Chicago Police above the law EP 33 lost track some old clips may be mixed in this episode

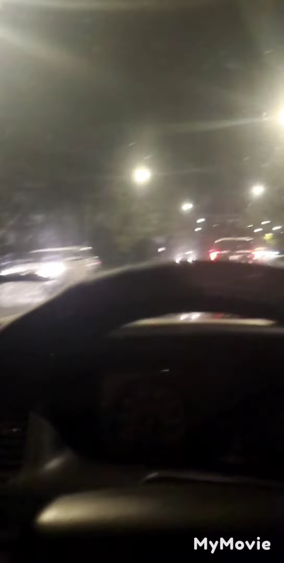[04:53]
You want to get somewhere fast. Just follow the police. Cause they don't follow no fucking laws. Metro police. They did that shit. Just get around fucking traffic dawg. Look at them. They turn their shit off. Just get ahead of traffic. Ain't going no fucking well.